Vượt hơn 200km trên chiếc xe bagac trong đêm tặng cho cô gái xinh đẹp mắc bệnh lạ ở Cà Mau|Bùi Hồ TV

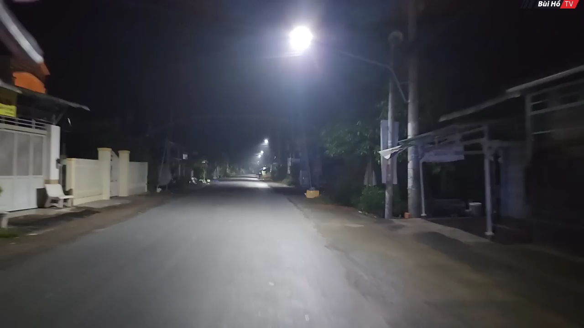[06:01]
Tại khúc nào mà có được cái đoạn đường nó sáng sáng như thế này không á? Đỡ hơn hả Vũ ha? Mau hơn. Mau hơn. Và đường nó sẽ láng hơn. Đi buổi khuya như thế này á thì nó cũng ít xe.